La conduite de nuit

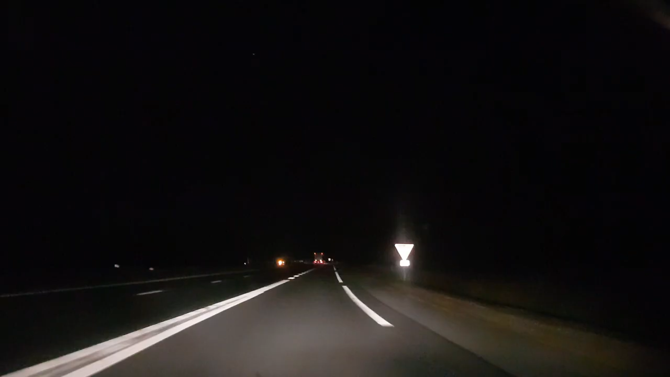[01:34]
donc voilà donc là on est sur une voie d'accélération là je prends la 4 voix donc j'oublie pas de mettre le clignotant même si là en l'occurrence et personne devant moi j'enregistre aussi début juillet pour vous situer un petit peu le le développement donc de temps en temps vous allez comme là vous venez de voir des petits coups qui voient à gauche à droite alors c'est pas moi qui donne des coups de volant c'est vraiment c'est vraiment la caméra en fait
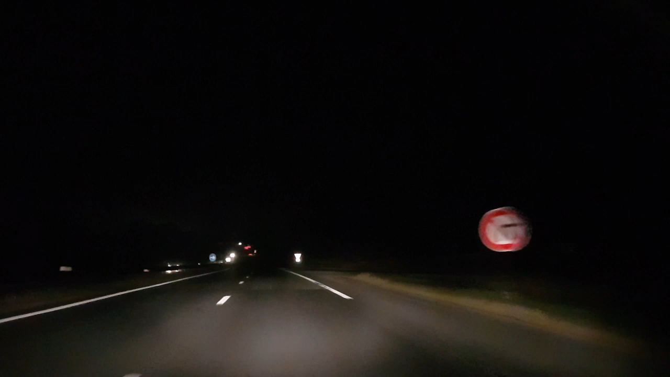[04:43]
les réflecteurs des feux mais ça reste assez on peut vite être surpris quand même de de voir ça on s'y attend pas du tout surtout en pleine nuit à 4 heures du mat au réveil donc là on est en train d'attaquer une petite côte donc ce qui fait qu'il faut redonner un petit peu d'accélération en nuit ça va se passe si vous perdez de la vitesse c'est pas trop gênant parce que vous allez pas vous allez pas non plus gêner la circulation vu le peu de monde qui a les
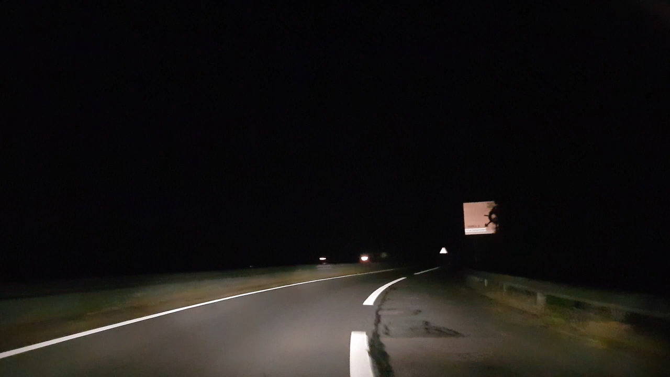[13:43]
donc là il ya la caméra qui s'est encore l'objectif de la caméra qui s'est décalé je sais pas pourquoi donc ce qui fait qu'on croit que j'ai coupé mais non j'ai pas coupé donc
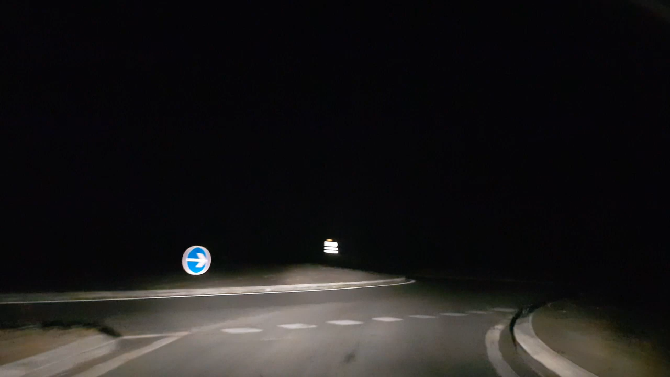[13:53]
là on va tourner à gauche donc on peut garder un moment le regard vers la gauche pour vérifier qu'il n'y ait pas de de feu qui arrive sur le rond-point là va y avoir un autre rond-point juste après on pourra faire pareil voyez même si on a nos feux on peut quand même déjà à partir de maintenant là le rond-point à peu près à 150 mètres on peut garder un oeil sur la gauche il n'y a pas de
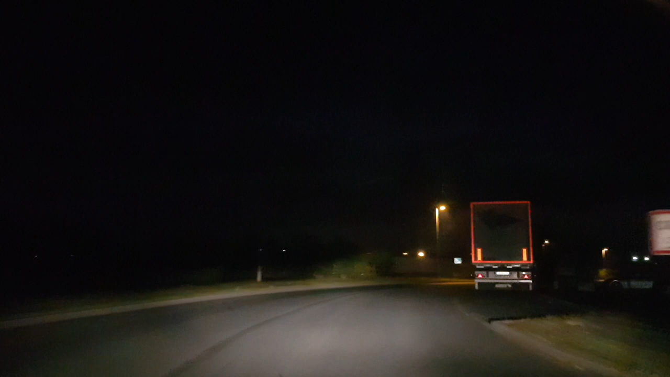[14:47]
donc voilà donc là on arrive dans la petite zone d'activité je vais pas vous montrer jusqu'où je vais aller et donc j'espère que ça vous aidera je vais essayer de vous en faire une autre là dans peu de temps et sur ce moi je vous laisse je vous dis une bonne journée une bonne soirée à plus tard les enfants salut